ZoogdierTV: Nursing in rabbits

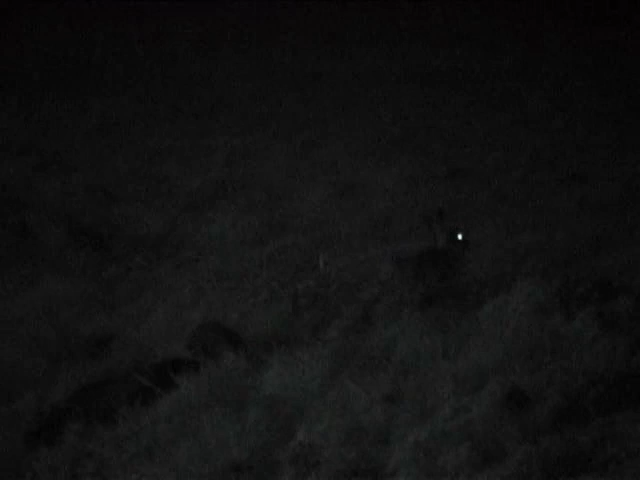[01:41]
The female disappears below ground, while the male waits nearby. After some minutes, he comes to the burrow entrance. Sixteen minutes after her disappearance, the female emerges, undoubtedly leaving a number of tiny young rabbits behind.
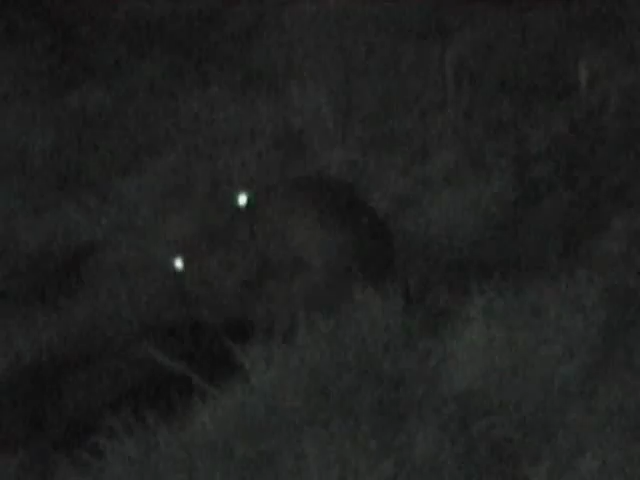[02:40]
her. Apparently, matings always happen directly after giving birth. The male follows her around for some time.
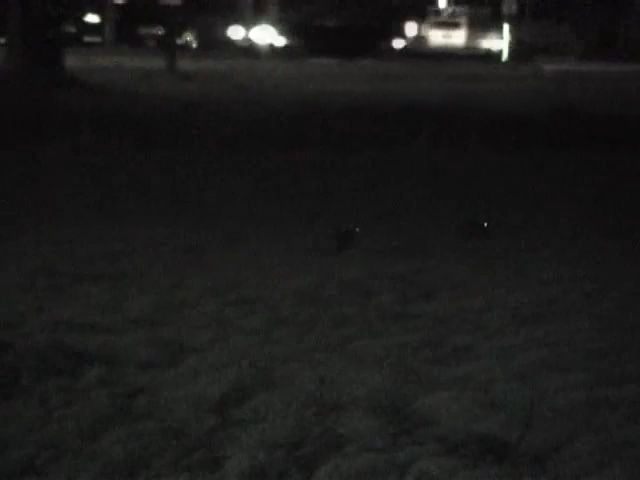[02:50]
She will return one hour later to properly close the burrow. During the first ten or eleven days, the mother comes to the burrow only once every night,
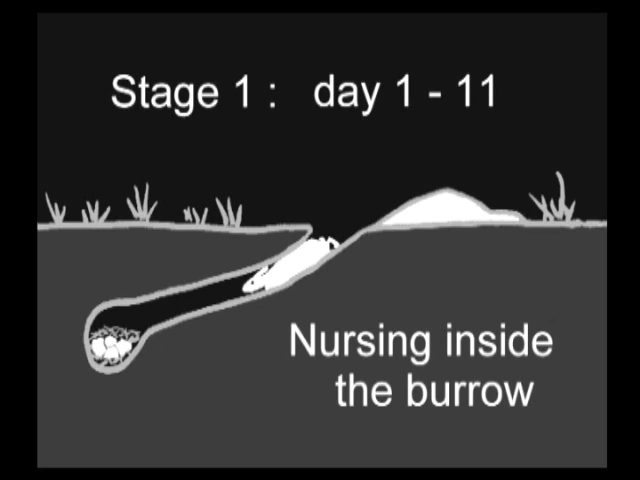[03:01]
opens it and enters it to suckle her young in the nest. This breeding stop is located in a small rose garden.
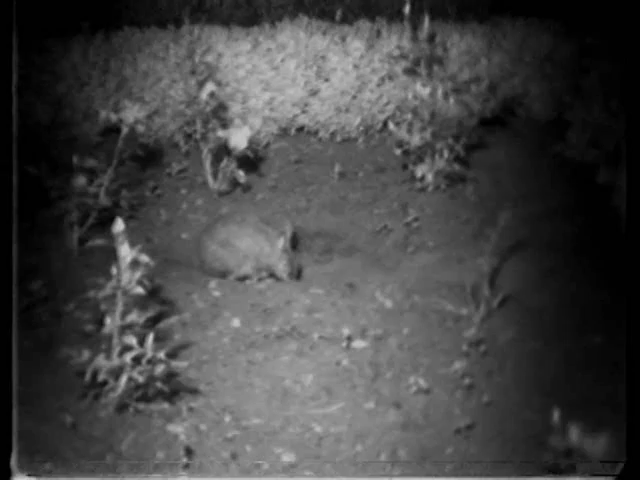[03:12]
The female usually is very cautious when she approaches the burrow. Digging the stop out of the entrance takes several minutes. There she goes.
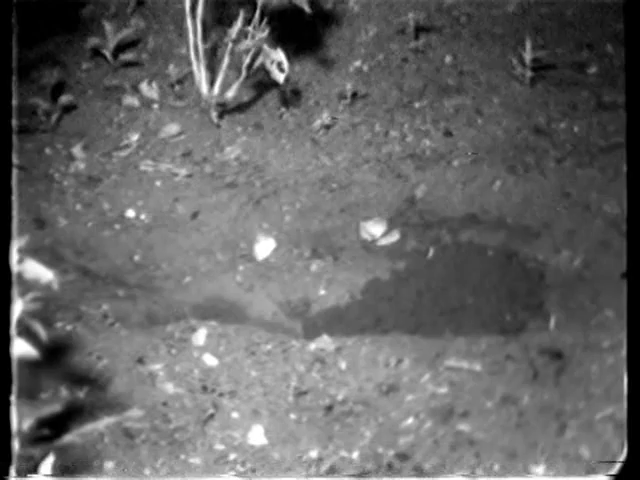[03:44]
She stays inside for only three to four minutes. After emerging, she closes the entrance very carefully. With her four feet, she ramps the soil down.
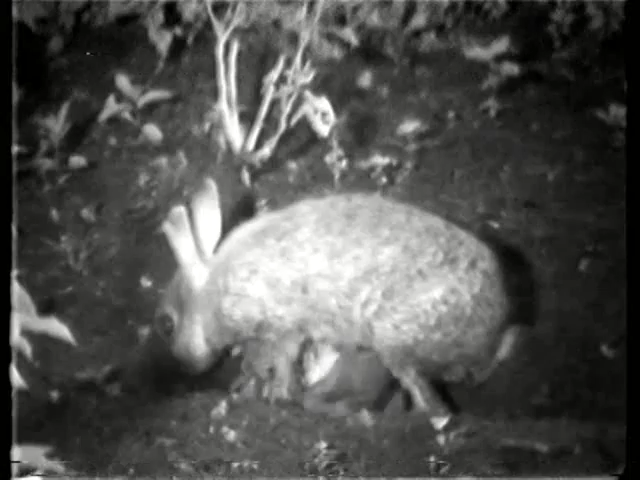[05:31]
Slowly, the young disappear in the burrow and the female closes it again. During this stage, the mother may visit the burrow every time a little bit earlier in the night.
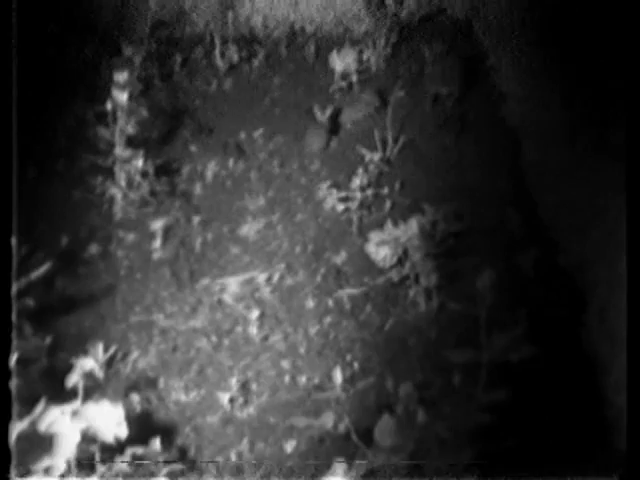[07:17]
The mother leaves without clothes in the burrow. The young rabbits disperse to show up next evening.
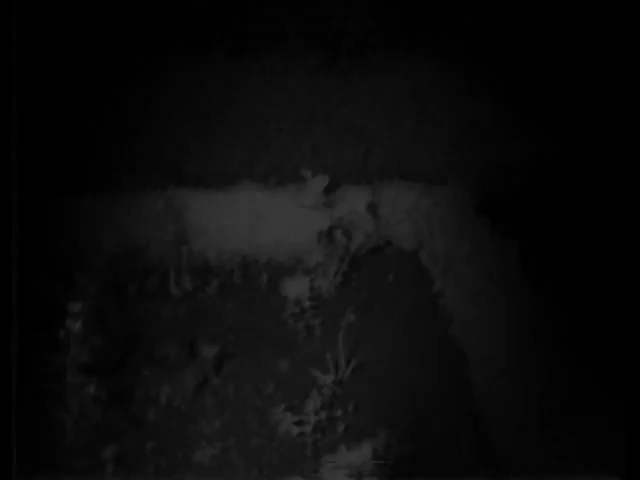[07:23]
Some days before the mother has her next litter, usually after thirty days, the young are left alone. New Thank you.